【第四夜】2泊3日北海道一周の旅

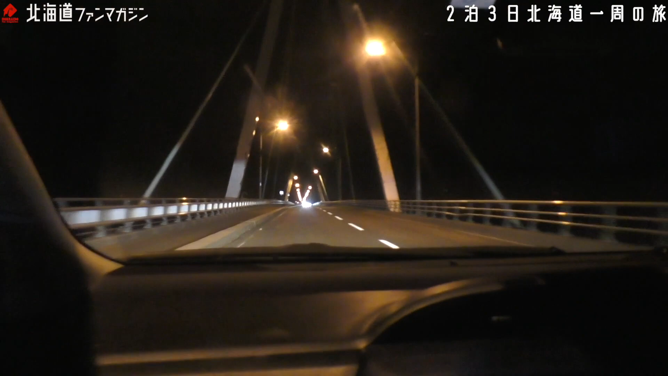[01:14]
まっすぐまっすぐです暗いなー一応左は日本海ですからねはい日本海です川が注ぐところですからんーはい注いでますねーはははははほんとかなー